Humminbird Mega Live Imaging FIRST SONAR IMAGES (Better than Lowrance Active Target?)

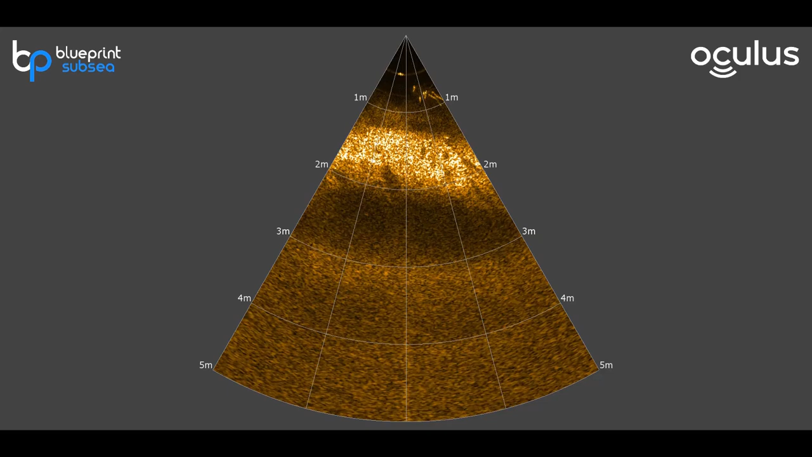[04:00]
first view of the oculus sonar as you can see here about one meter out we have a school of fish this looks more like a perspective mode view to me the angle here looks to be about 60 degrees so pretty narrow
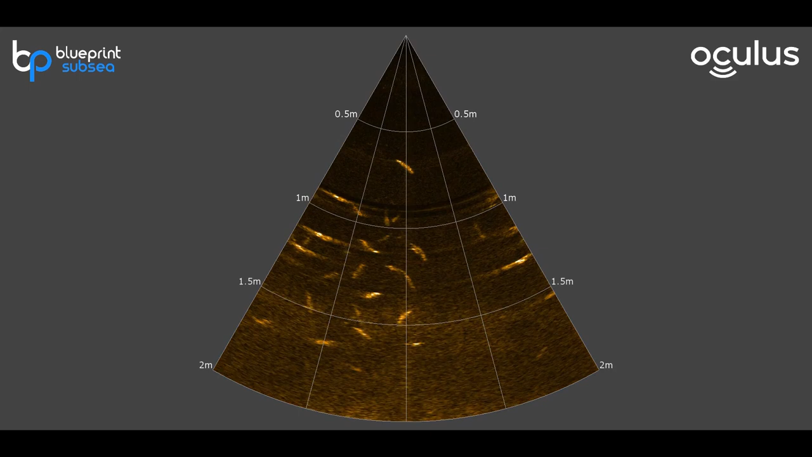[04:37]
and you can kind of see the bottom right there about two meters out a little bit which is really cool too so that obviously looked more like a perspective view mode which is kind of angled out in front I'm not really impressed
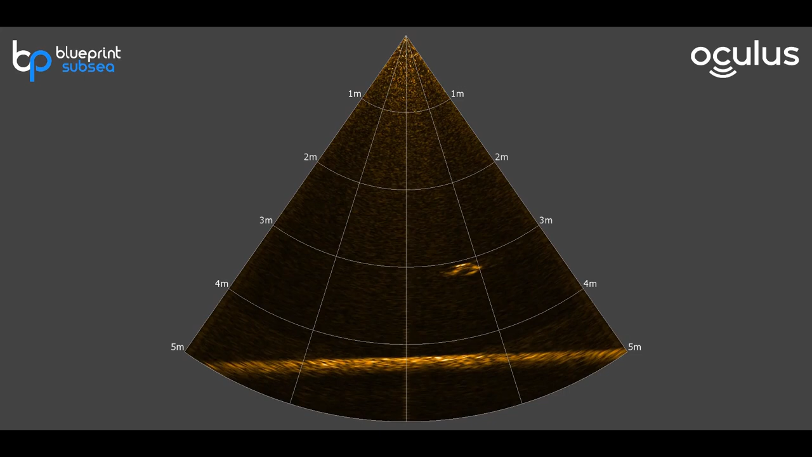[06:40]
you can see this fish here and all of its details you can see the fins very clearly it's not just one large blob this is about nine feet away so that gives us a perspective of kind of what the down view may look like